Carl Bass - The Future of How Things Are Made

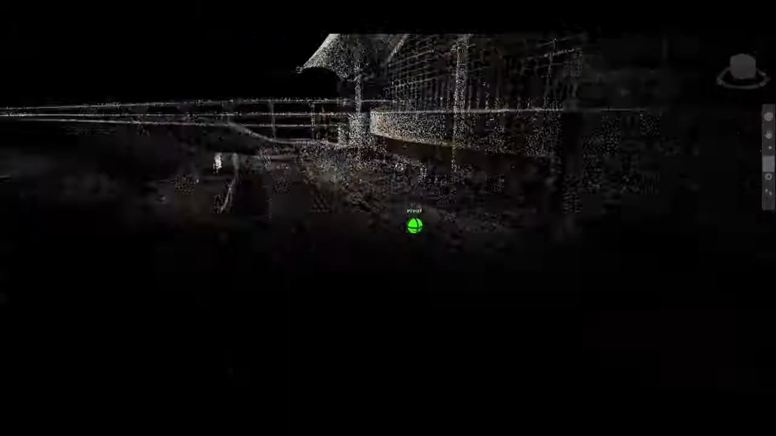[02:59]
Here's an example on a completely different scale.
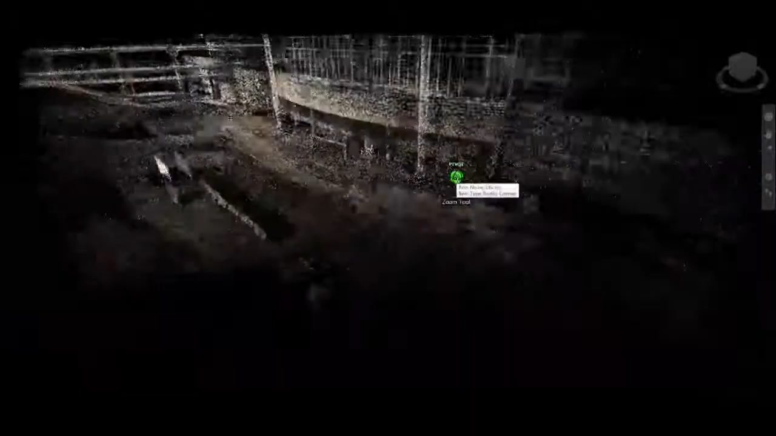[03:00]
This is an example of the Denver International Airport,
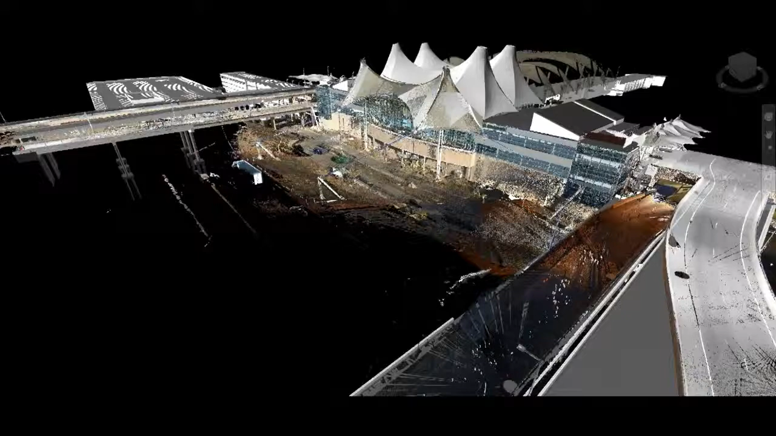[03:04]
in which they frequently, during the construction of the project, were able to scan the project.
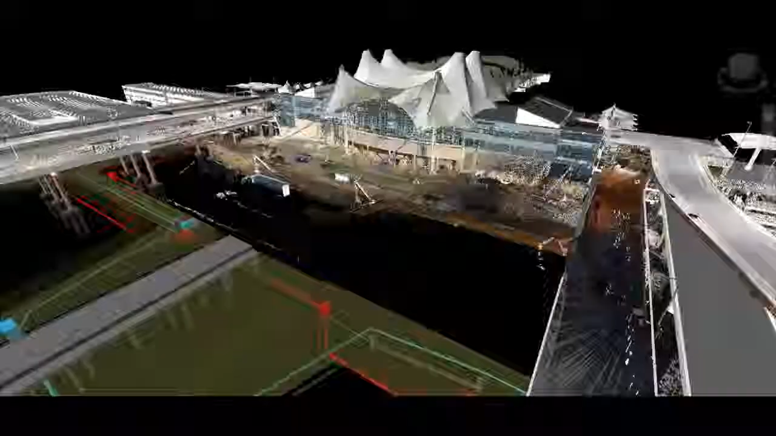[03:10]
And this is an example where many times just the point cloud is good enough. We can understand lots of what's going on on the site by just looking at the point cloud. We can understand if there's interference. We can understand where to move equipment.
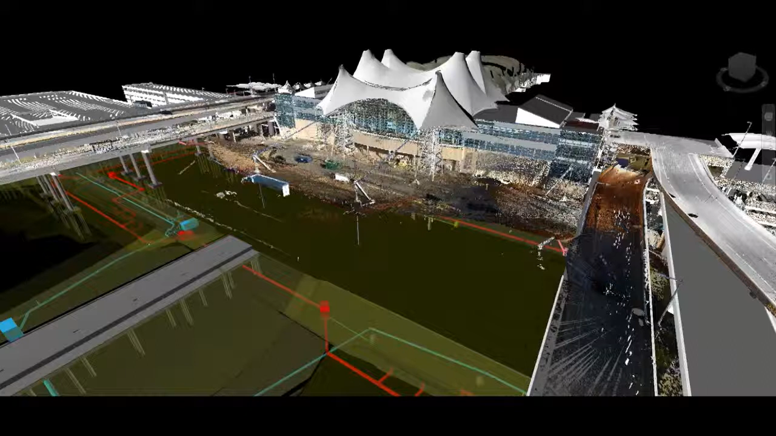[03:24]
We can understand where to stage the new materials. Here's another example.
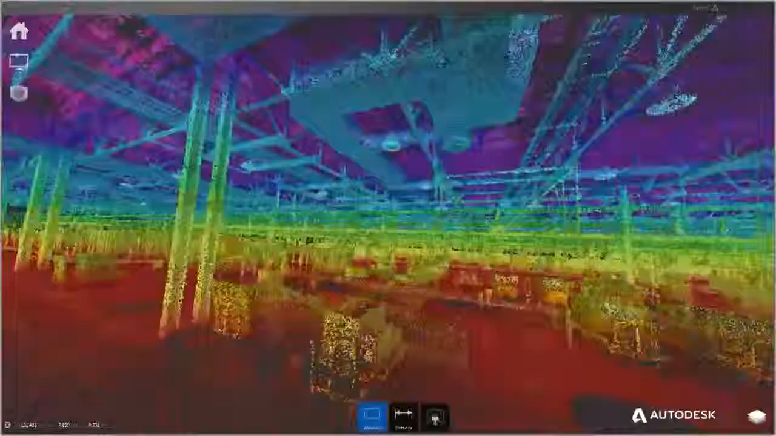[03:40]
and we now have customers who every
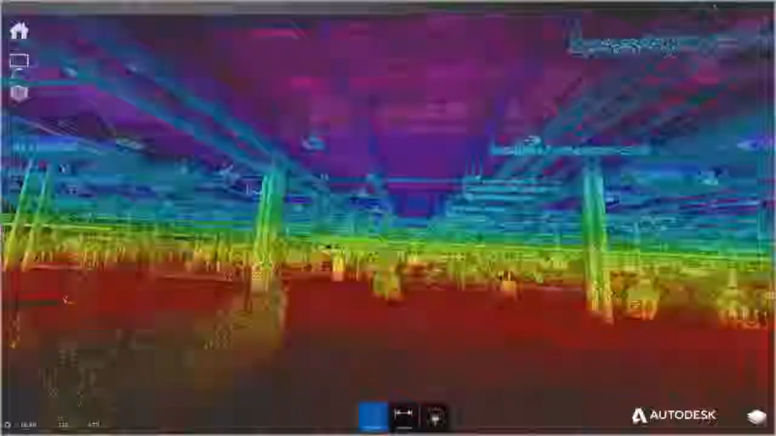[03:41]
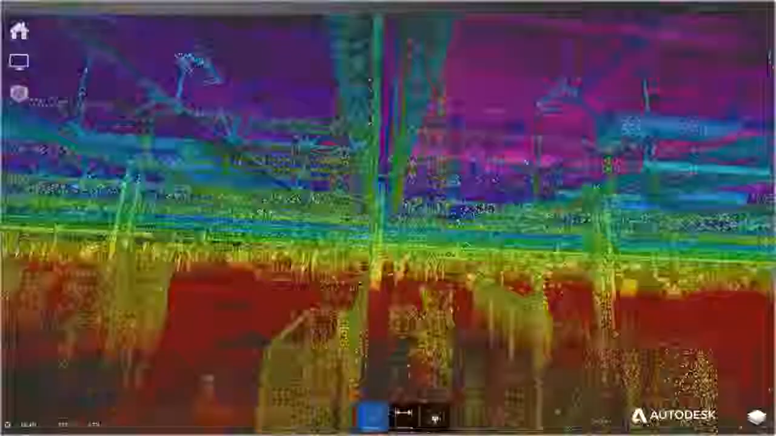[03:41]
day or every week are going around,
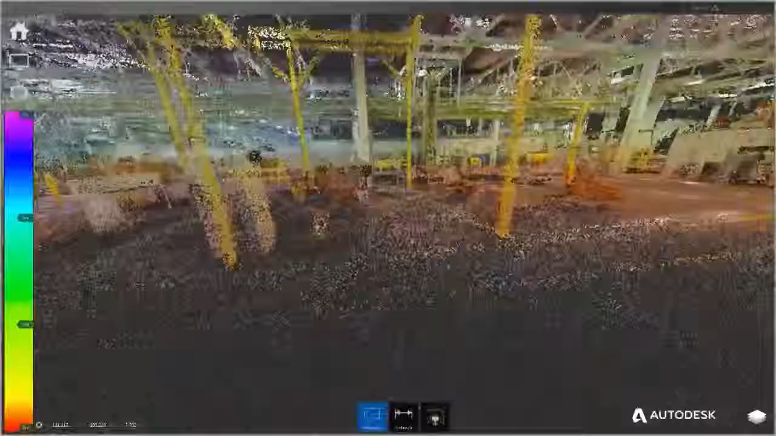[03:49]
small autonomous vehicles with cameras on them,
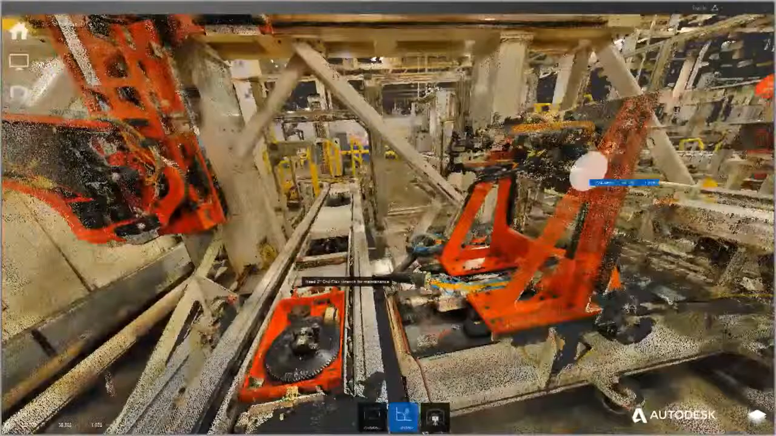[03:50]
to actually capture what's in a factory.